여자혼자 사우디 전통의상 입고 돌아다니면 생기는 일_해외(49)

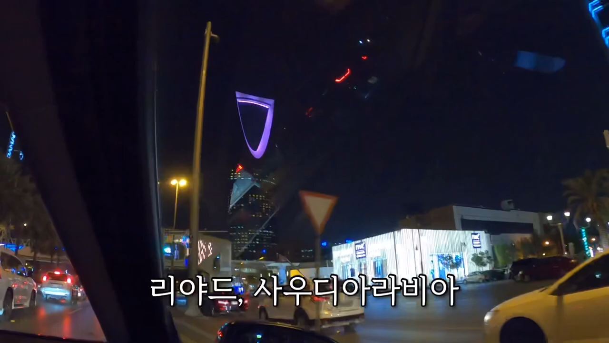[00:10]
아, 나왔다 나왔다. 저게 지금 리아드에서 제일 유명한 건물이랍니다, 여러분. 야, 이거를 내가 여기서 보다니.